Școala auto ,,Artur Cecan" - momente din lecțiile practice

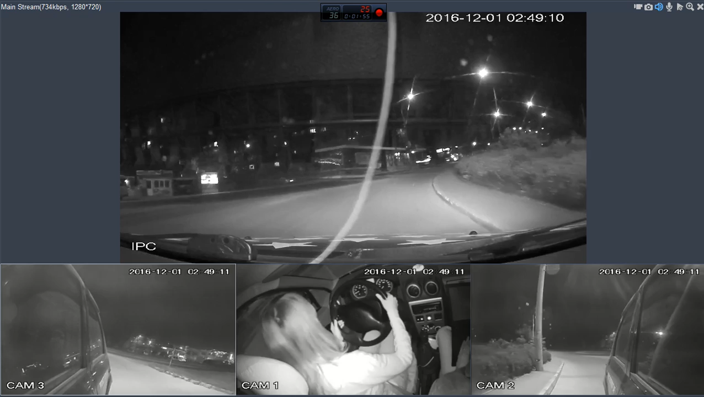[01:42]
Da Și îmi permite nou să analizăm situația mai bine Vă dați seama dimineața la 8, da? Cât transport ar fi aici? Pentru și, pentru și, semnale semnaforului A? E roșu, are rost să punem viteza 2 Nu... Este, da? Da Mergem Accelerăm mai mult Așa Da? Pentru ca să compensăm când schimbăm viteză, da?